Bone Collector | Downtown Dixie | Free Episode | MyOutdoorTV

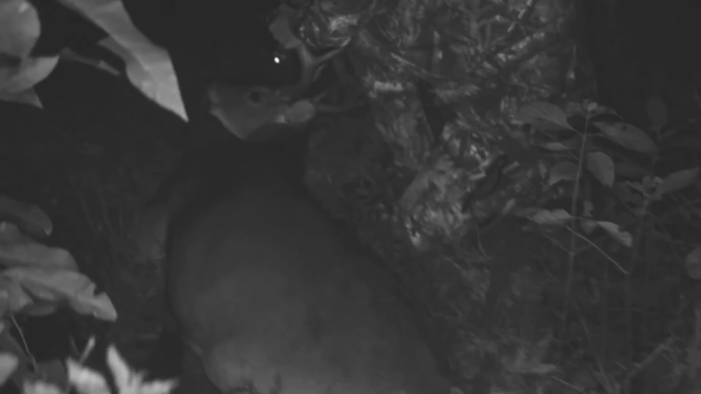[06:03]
You just smoked you a big old Georgia buck, boy. Yeah.